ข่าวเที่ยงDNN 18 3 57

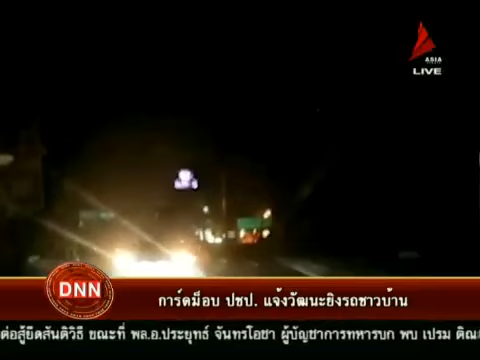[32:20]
นักหนึ่งตัวค่ะพร้อมด้วยรถยนต์เพื่อนขับน้ำหน้าอีกหนึ่งคันโดยพบด่านกาดมอบระชาดที่ปัดปิดถนนอยู่โดยกาดได้ยิงปืนใส่รถหลาย